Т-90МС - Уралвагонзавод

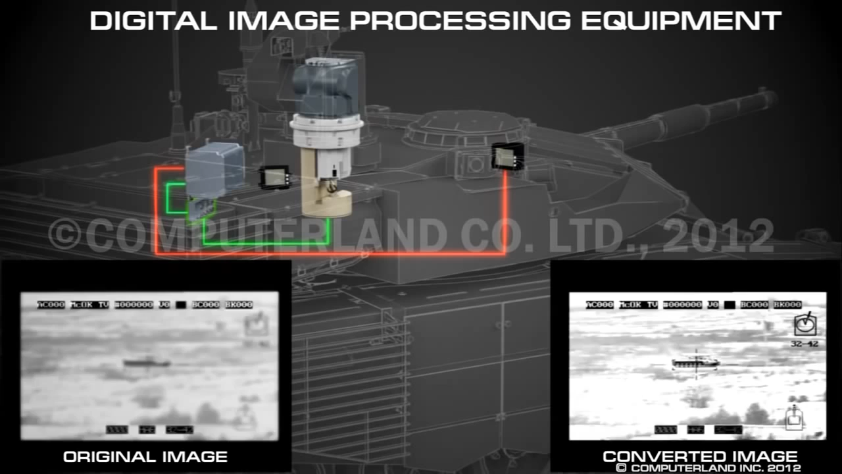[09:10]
In addition, the equipment performs the function of automatic target tracking.